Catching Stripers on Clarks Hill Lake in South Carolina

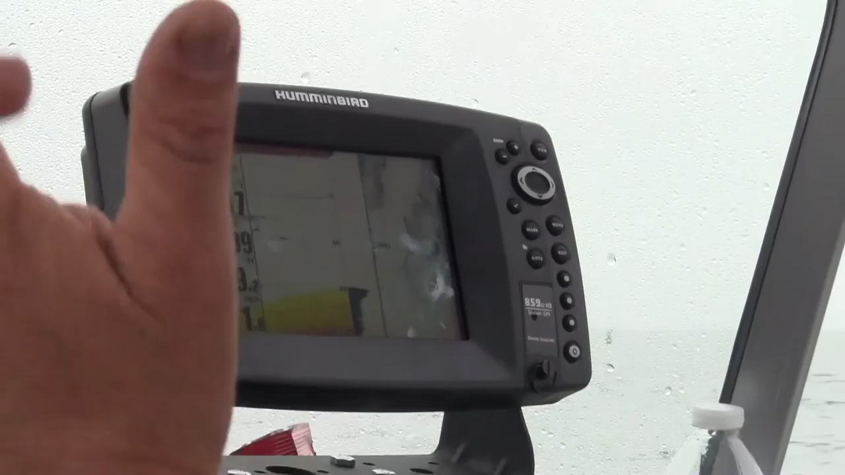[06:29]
The main thing is you got to find them first. Cool.
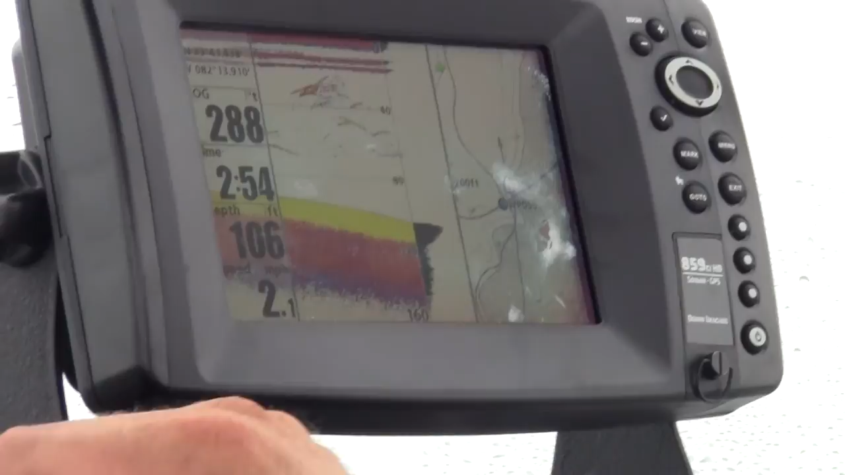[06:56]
On screen: depth 106 ft
Well, they're actually up here. Here's 40, there's zero, so about 20. Our lures should be bumping them in the heads.
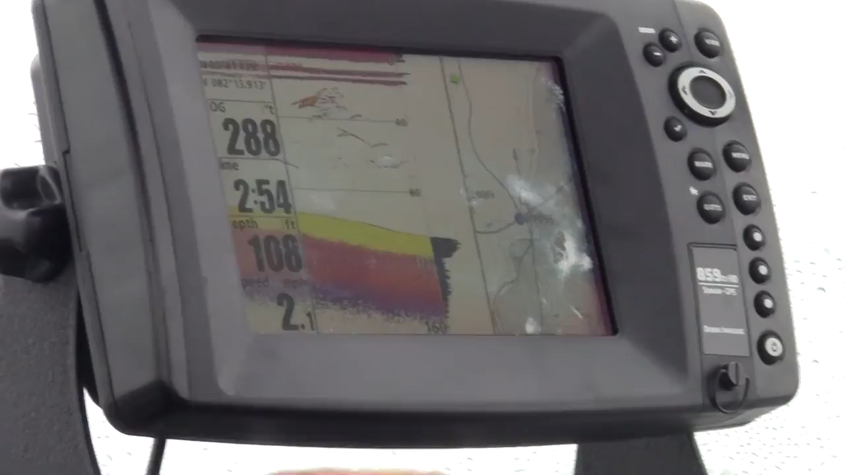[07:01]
On screen: depth 108 ft
Yeah. Them lead course ought to be being pulled right through the middle of some of them.
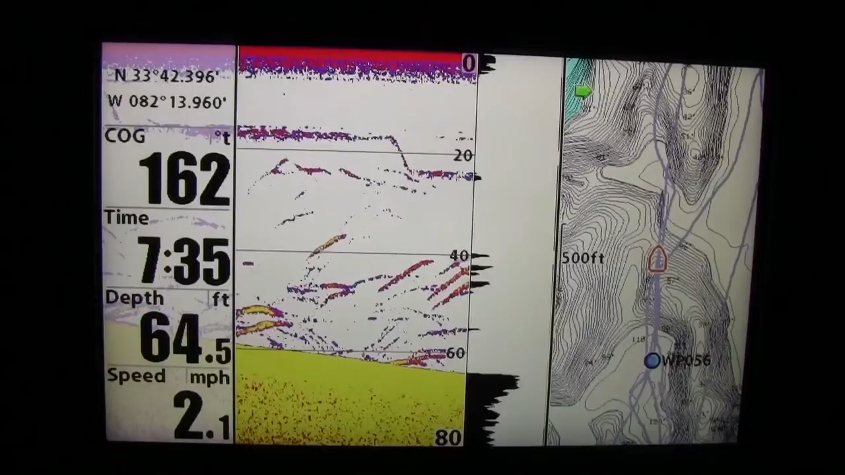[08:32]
On screen: depth 64.5 ft, speed 2.1 mph
Yeah. Hey, we got a fish on. All right, Captain. You have one on there? Yep.
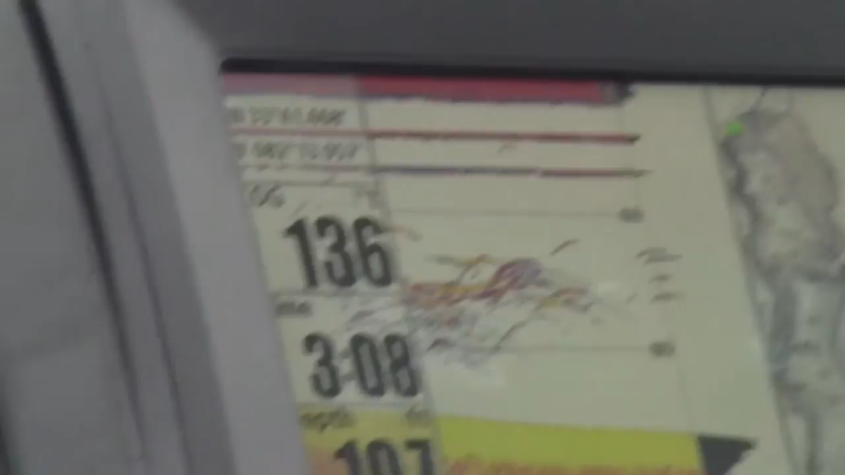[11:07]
Them are definitely strikers. They ain't. Do you get that? That might be. Somebody want to film me reeling this fish in?
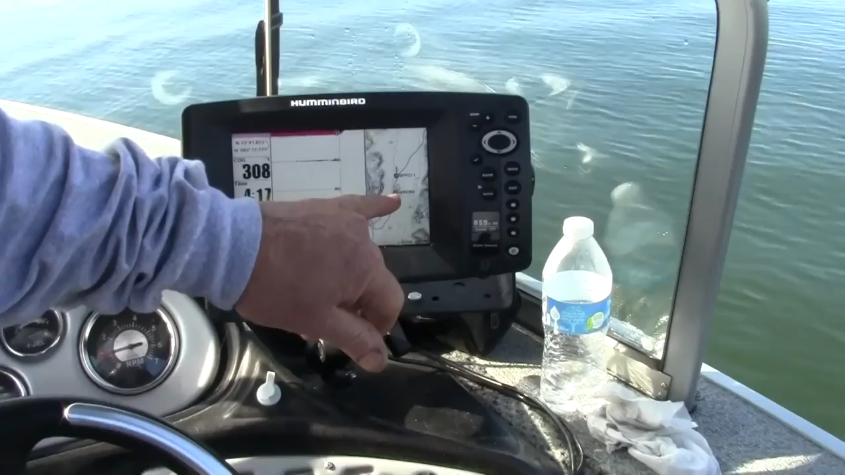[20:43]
What that is that's the areas where we've seen schools of fish.
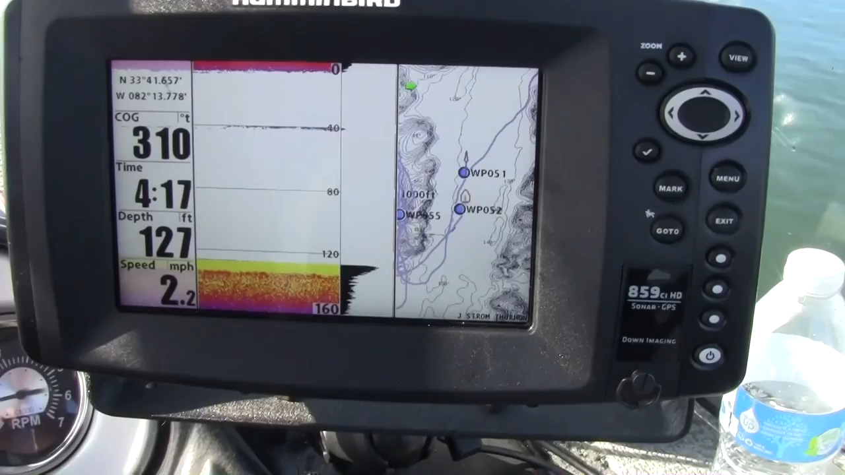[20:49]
On screen: depth 127 ft, speed 2.2 mph
Now earlier today when we had all the fog and the rain, the fish were suspended a little bit more off the bottom. They were somewhere around 30 foot area somewhere, and some of them were even shallower than that.